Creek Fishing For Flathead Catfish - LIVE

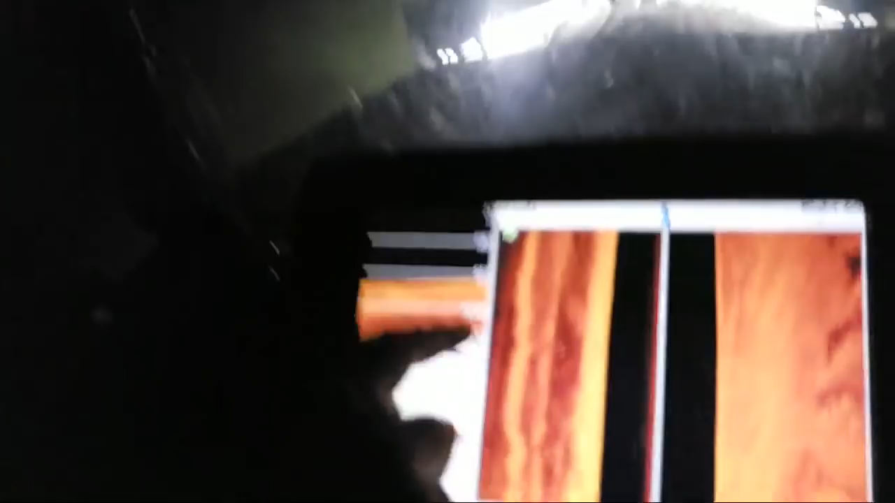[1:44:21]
Fish here. Mike Bryant. Fish bottom. Fish on the bottom. We got fish on the bottom, guys.
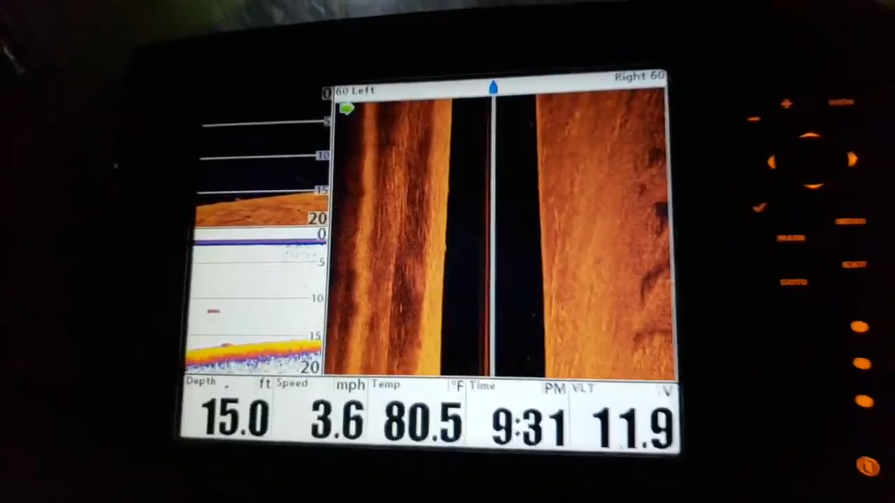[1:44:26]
On screen: depth 15.0 ft, water 80.5°F, speed 3.6 mph
It's a Hummingbird 1198. Side image. Side image. H-D. S-I-H-D, I believe is what it is.
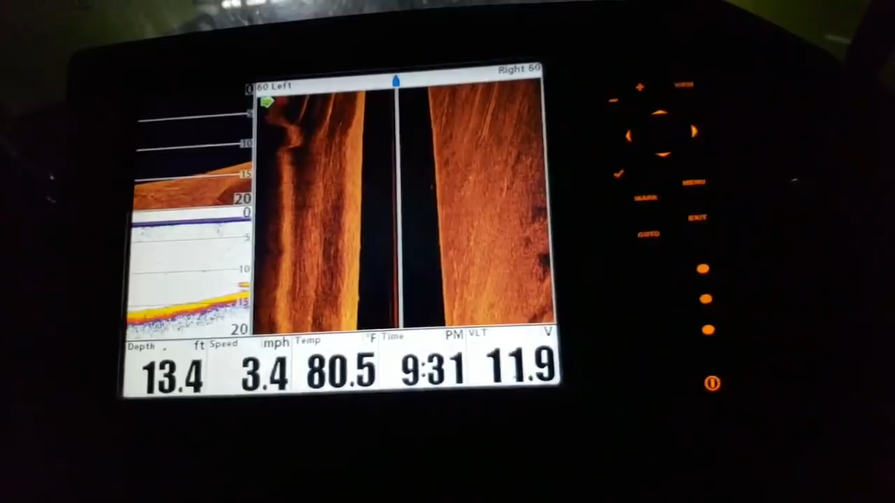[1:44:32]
On screen: depth 13.4 ft, water 80.5°F, speed 3.4 mph
It is. Oh, gosh. This is gonna be good. This is gonna be good.
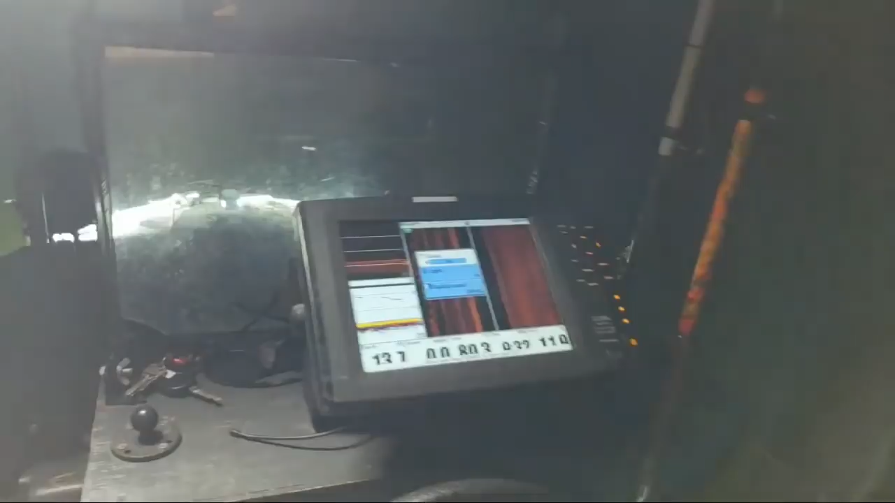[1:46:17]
And an 1198 on the dash.